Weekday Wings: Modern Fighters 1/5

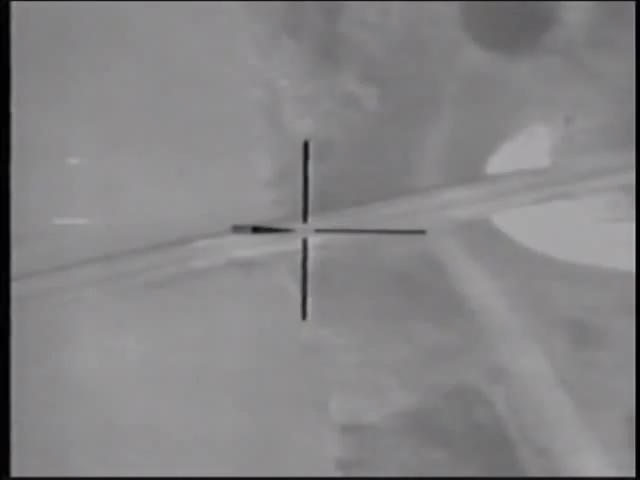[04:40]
allowing the F-16 to attack targets at night or in bad weather conditions.
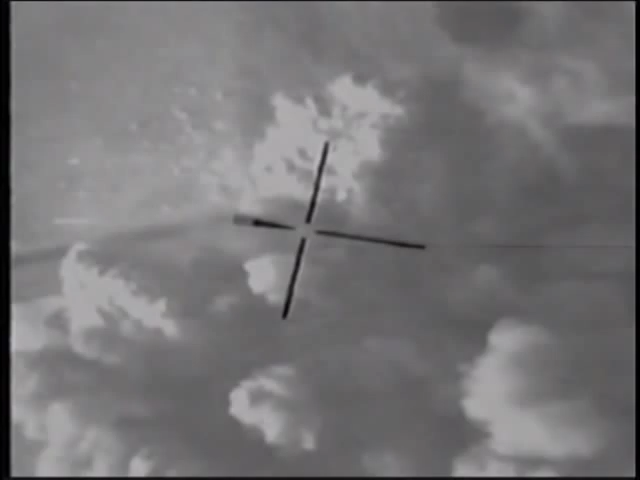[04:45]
This targeting pod has two functions it gives us.